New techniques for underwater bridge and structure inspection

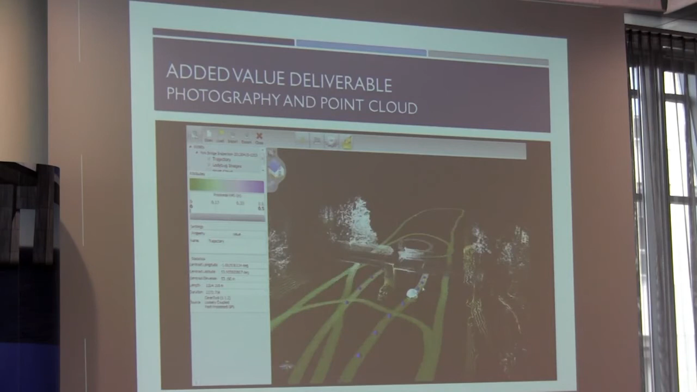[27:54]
we can immediately jump in and look at the photography and get 3D information from the photography.